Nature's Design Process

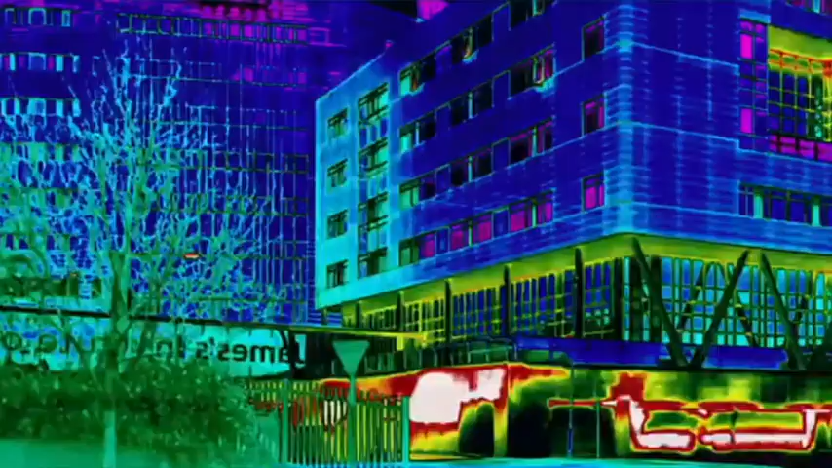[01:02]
of the thermal bridges or energy leaks in our piece together building envelopes.